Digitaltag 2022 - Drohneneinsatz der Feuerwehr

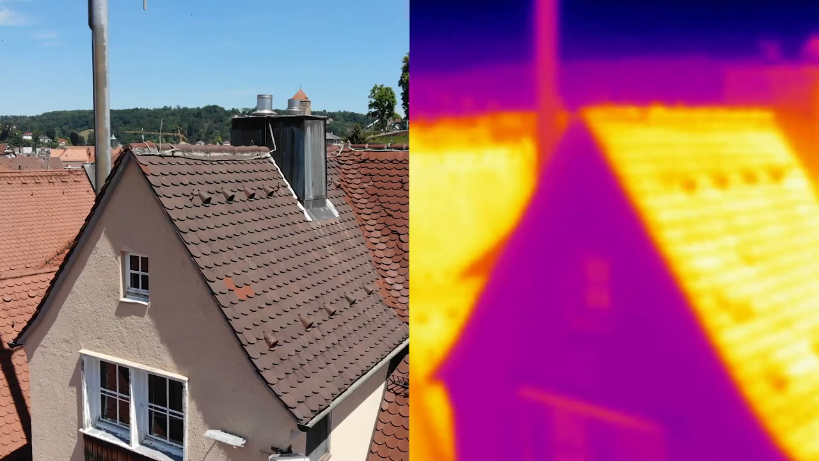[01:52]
Das Infrarotbild ist ein sehr spezielles Bild. Hier haben wir nämlich nur den Unterschied zwischen warm und kalt und das sind unterschiedliche Temperaturbereiche. Hier können wir auch die Temperaturspanne einstellen,
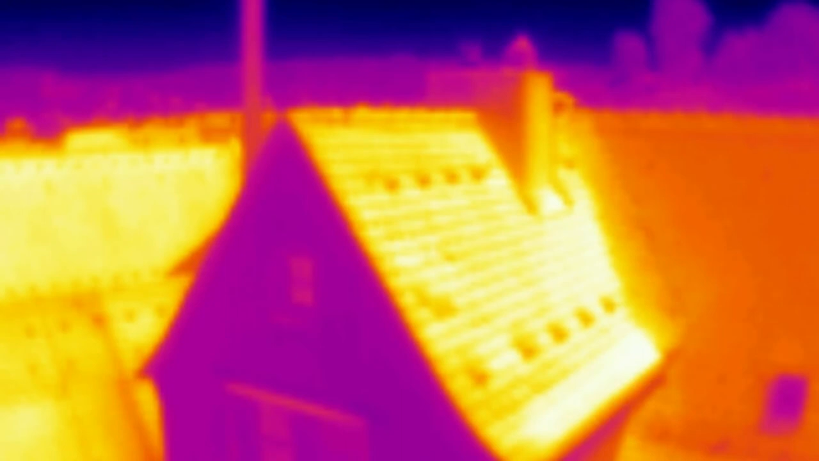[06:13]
Und auch so sieht man, wenn man mal Personen anschaut, ganz deutlich, was ist warm, was ist kalt.
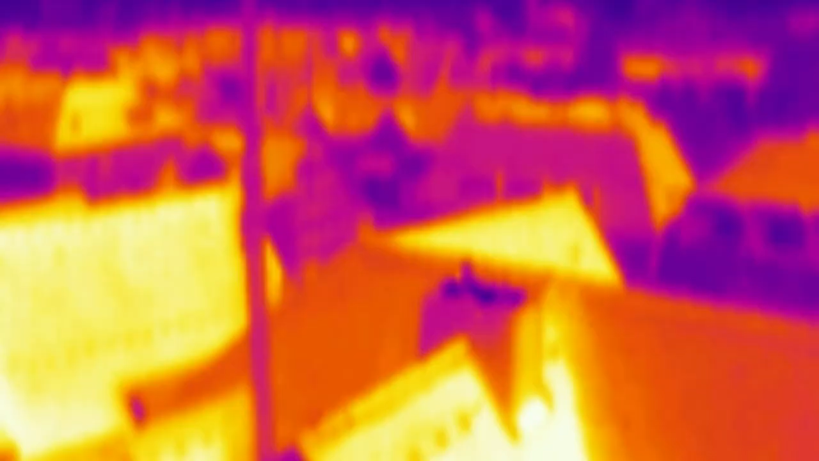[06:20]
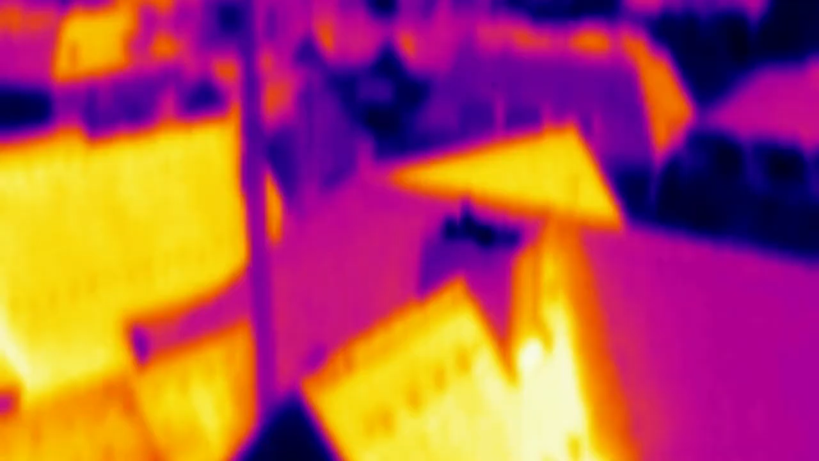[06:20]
Deswegen sehen wir auch hier ganz deutlich, wenn man es mal von oben anschaut, unser Kamerateam, drei Personen, die man hier schon deutlich sieht. Der runde Kreis ist eine warme Fläche bei uns hier im Innenhof.
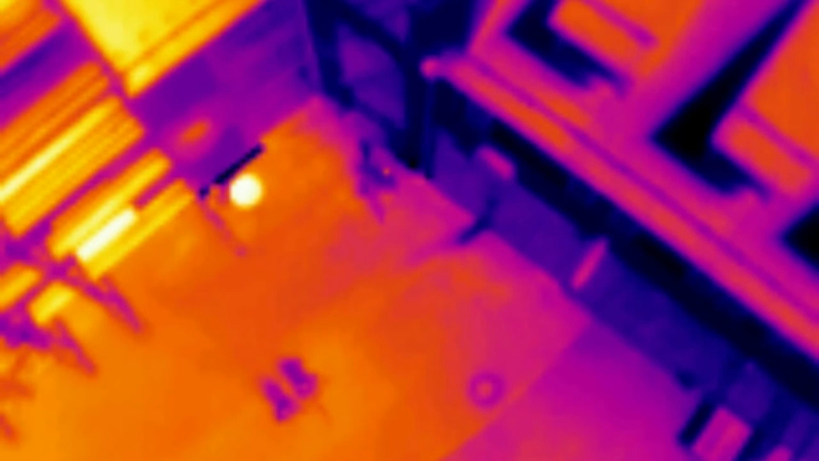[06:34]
Und so erkennt man ganz deutlich, was ist warm, was ist kalt.
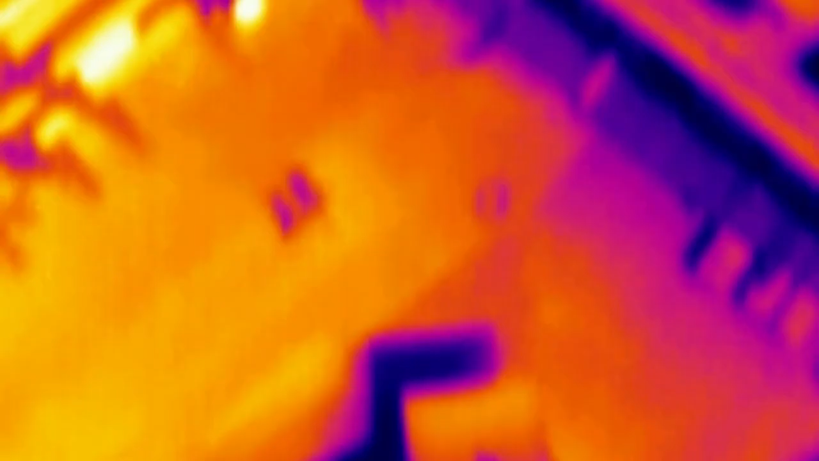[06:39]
Und wenn ich hier mal vordrete, sieht man selbst auch mich laufen und das in einer Höhe von knapp 20 Meter, wo man das also sieht.
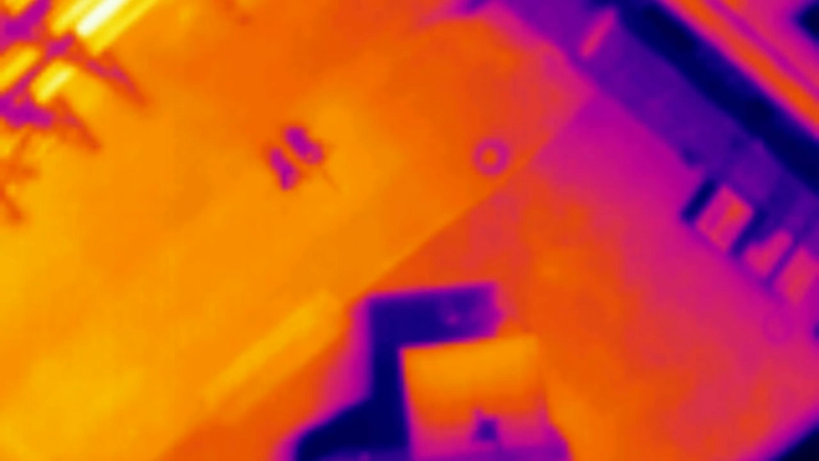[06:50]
Und hier ist also dann wirklich, egal ob es Nacht ist, ob es der schönste Sonnenscheintag ist, für das Infrarotbild ist egal, ob bei Nacht oder bei Tag immer genau das Gleiche und das ist für uns sehr, sehr wertvoll.